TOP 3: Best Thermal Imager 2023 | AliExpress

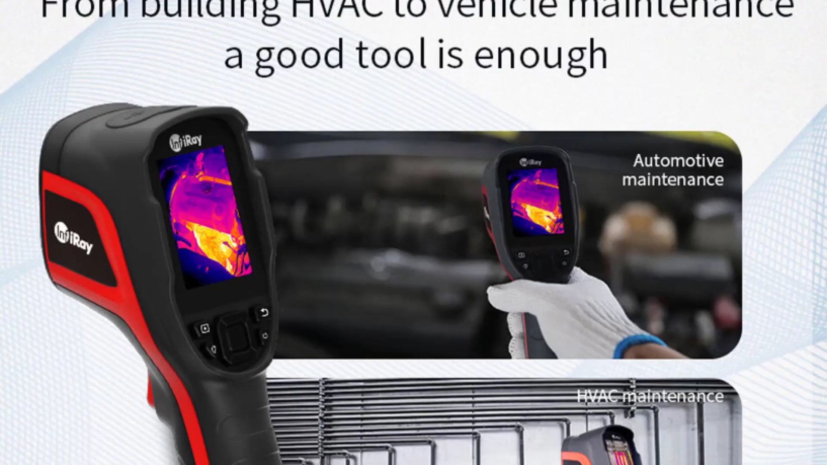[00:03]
hey guys welcome to the top 5 list channel are you looking best thermal imager in this video I will show you the top 3 best thermal imagers to buy right now on your budget
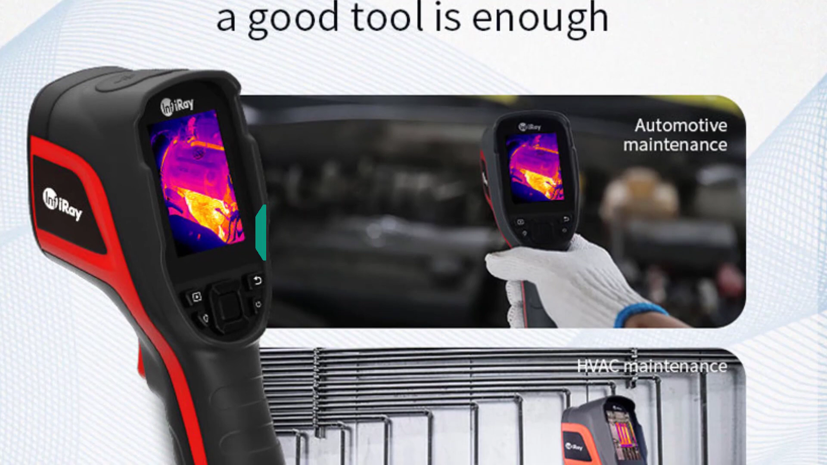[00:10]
I made this list based on my personal opinion and research and I have a list of them based on their quality durability price and more to find out more information about these products you can check out the links in the description box also make sure you subscribe up to date with the latest technology video ok so let's get started with a video
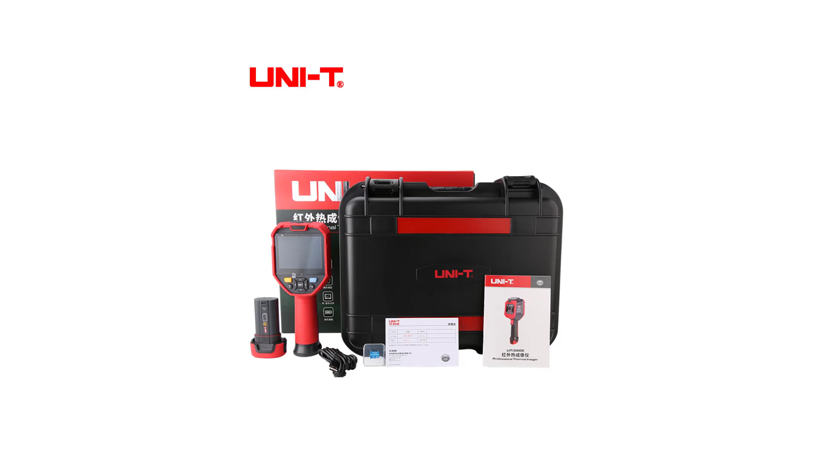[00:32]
as the item number three we've selected UNIT infrared thermal imager utai 320 e specifications brand name UNIT power type rechargeable display size 2.0 to 3.9 inches style
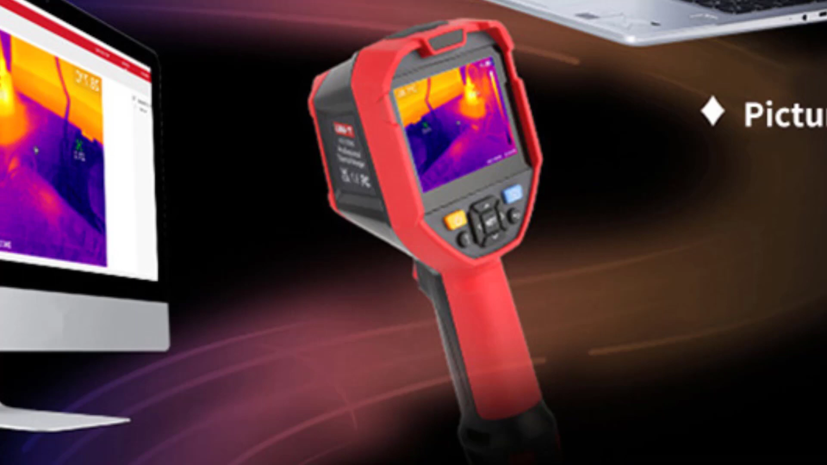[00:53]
handheld origin mainland China certification CE FCC ROHS image mode thermal imaging fusion picture-in-picture visible light display real-time transmission connection type-c USB power rechargeable lithium battery
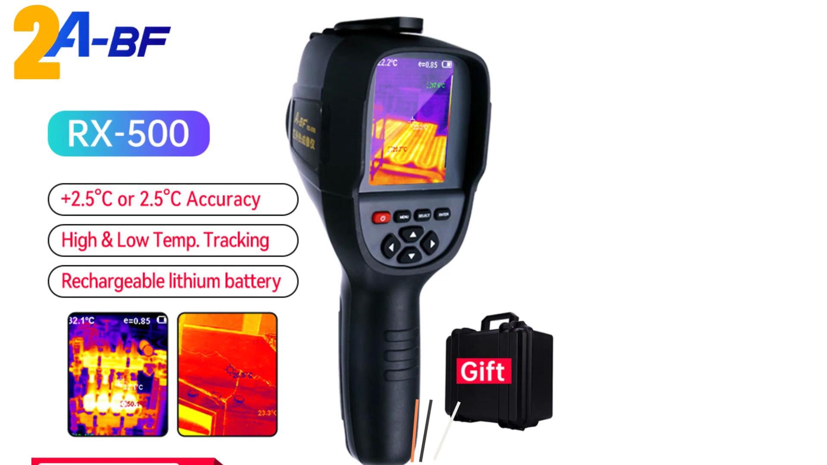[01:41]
infrared thermal imager RX 500 specifications brand name ABF is a smart device no power type lithium
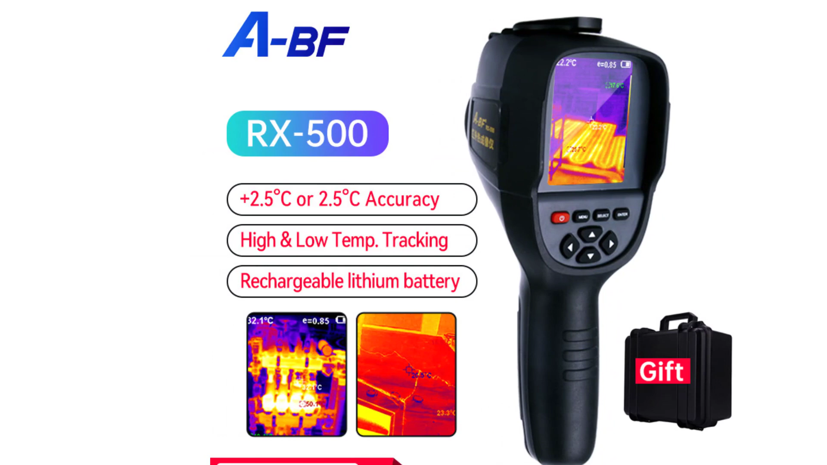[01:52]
display size 2.0 to 3.9 inches style handheld origin mainland China certification CE
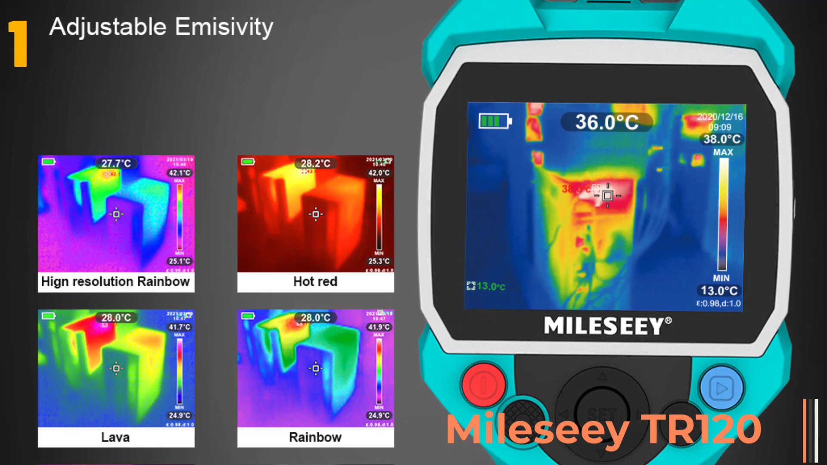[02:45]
Display size, 2.0 to 3.9 inches.
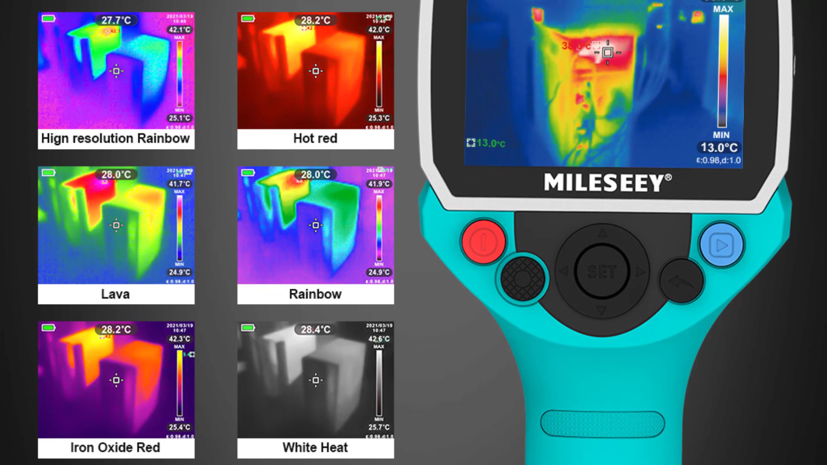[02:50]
Style, Handheld. Origin, Mainland China. Certification, CE. Mode, Thermal Imager TR-120 TR-256A TR-12.